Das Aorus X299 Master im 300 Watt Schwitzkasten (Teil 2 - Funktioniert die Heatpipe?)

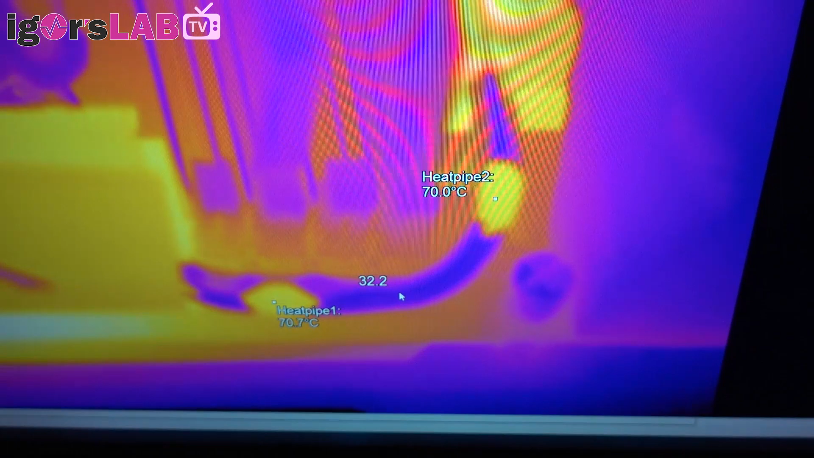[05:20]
Wir schauen mal. Die Heat-Pipe ist mit 70 Grad gut im Rennen.
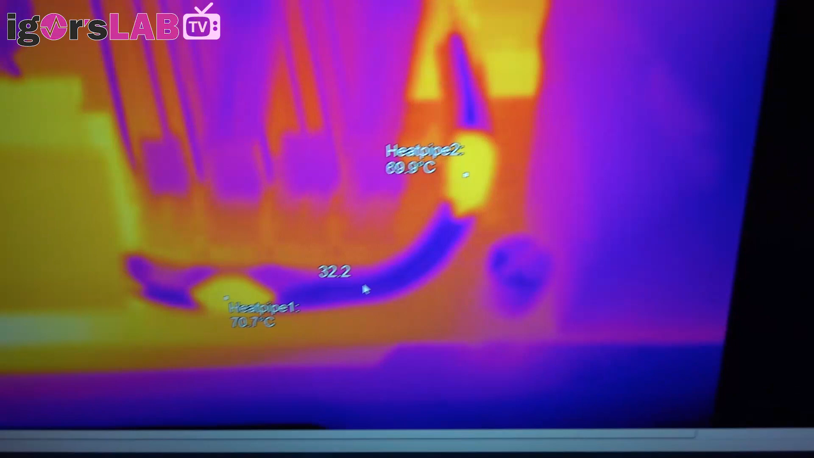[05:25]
Auch hier oben eine ähnliche Temperatur. Wir sehen also, die Heat-Pipe funktioniert.
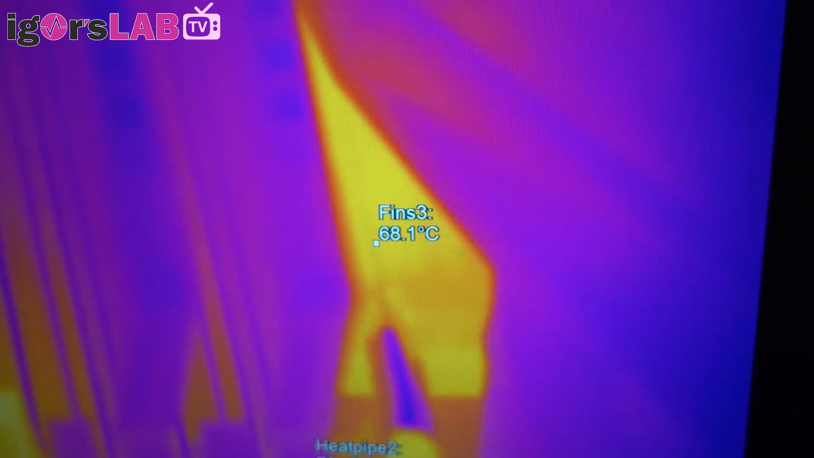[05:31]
On screen: spot 68.1°C
Und der zweite Kühlkörper, der letztendlich hier hinten auch nochmal von so einem kleinen
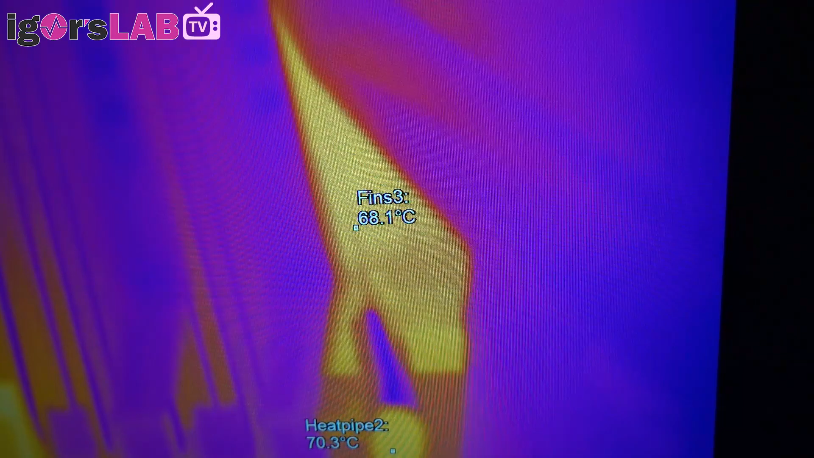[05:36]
Gebläselüfter mitgekühlt werden soll,
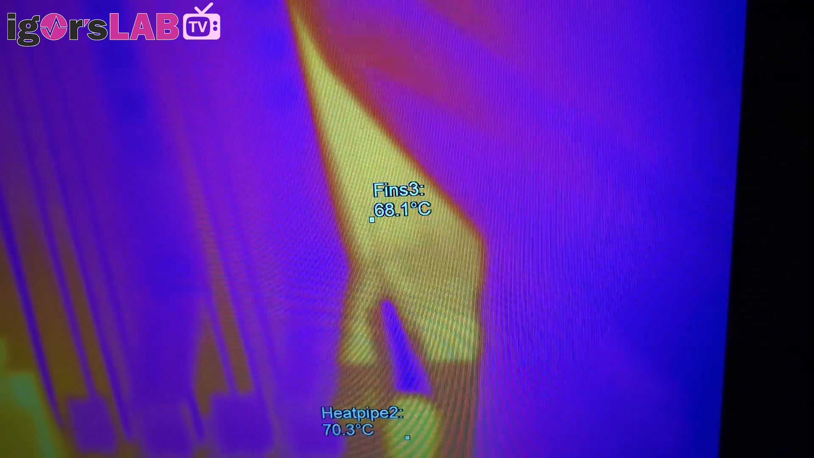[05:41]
hat ungefähr dieselbe Temperatur wie der große Kühlkörper.
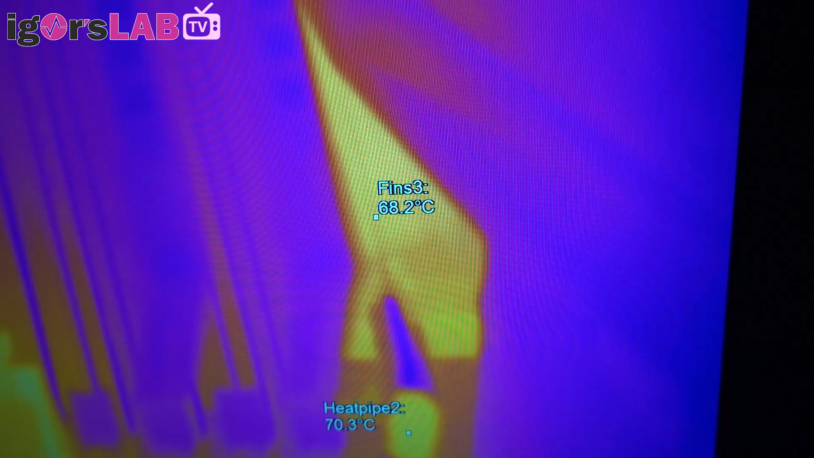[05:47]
Das heißt, die Heat-Pipe macht genau, was sie soll, nämlich die Abwärme hier hin transportieren. Insgesamt ist diese Kühllösung wirklich okay. Es ist eine der wenigen Heat-Pipe-Lösungen, die wirklich hundertprozentig funktionieren. Also ich habe auch schon sehr viel Show gesehen. Ich habe natürlich auch schon sehr gute Lösungen gesehen. Das hier bewegt sich wirklich im oberen Messfeld. Damit kann man leben. Und ich würde es auch auf Dauer so lassen. Wir dürfen auch nicht vergessen, ich bin ja in einem offenen Aufbau.
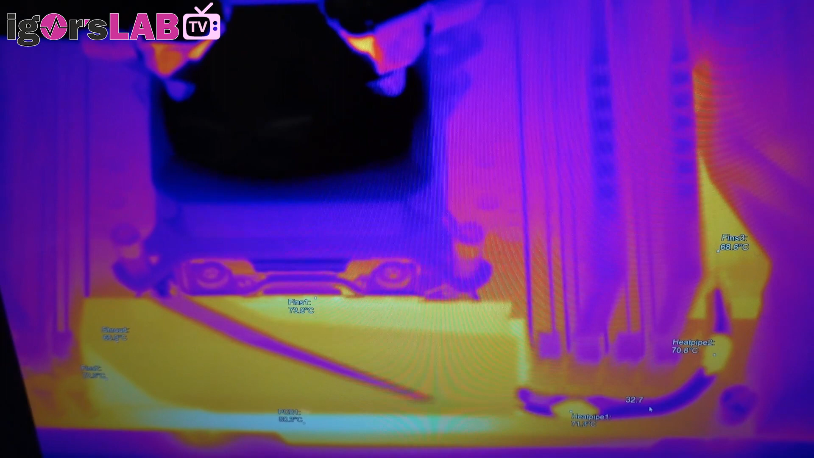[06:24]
Wir haben keinerlei Luftbewegung. Wenn man es in ein Gehäuse einbaut, hat man ja immer noch seine Gehäuse-Lüfter drin. Dann würde das Ganze nochmal etwas kühler werden, weil letztendlich auch der Airflow im Gehäuse hilft, ein bisschen mit diese Spannungswandler hier zu kühlen.
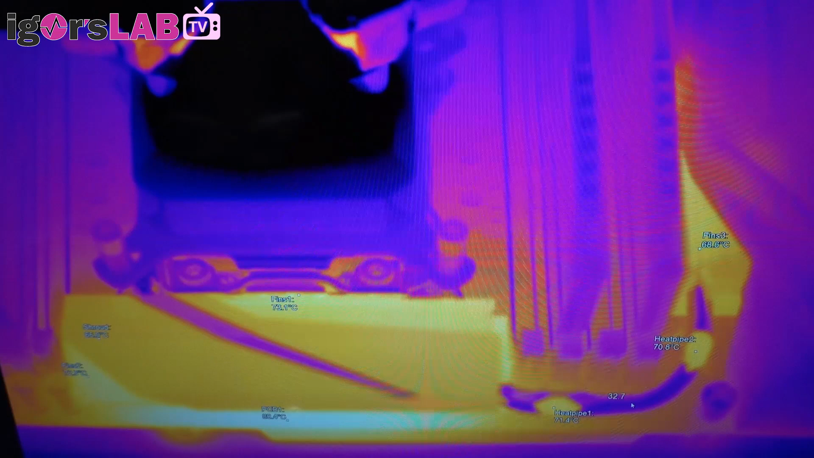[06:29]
Dafür, dass wir überhaupt keine Lüft hier ringsherum haben, sind die Temperaturen wirklich gut.
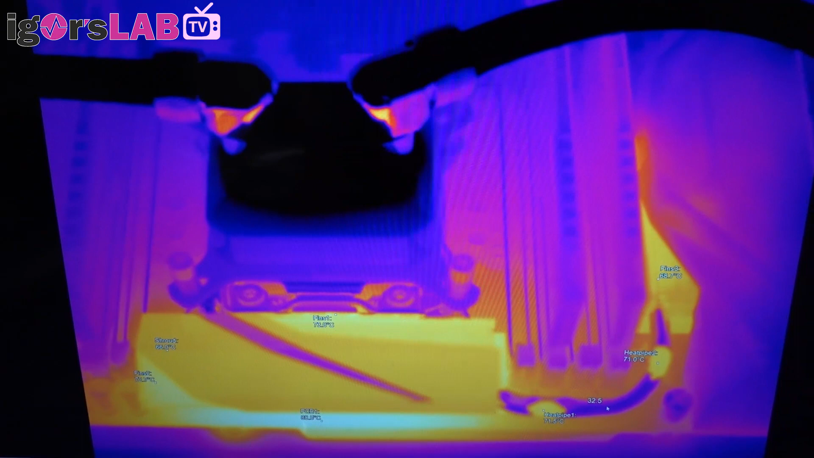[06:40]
Gut, das Einzige, was mich jetzt nervt, ist wieder der Chiller und deswegen verabschiede ich mich jetzt an dieser Stelle mal kurz und wir sehen uns gleich noch mal.
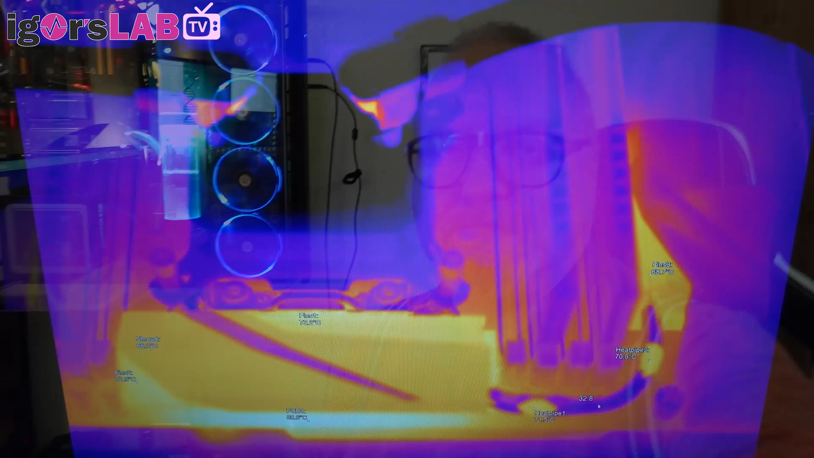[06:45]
Die Endtemperatur von 80 Grad haben wir erreicht.
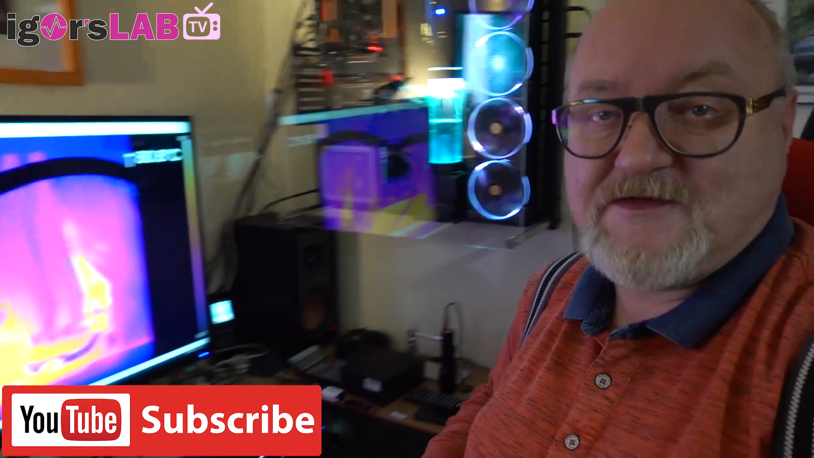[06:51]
Was jetzt aussieht wie ein Glühwürmchen, ist absolut im grünen Bereich. Also mit diesem Mainboard wird man wahrscheinlich thermisch im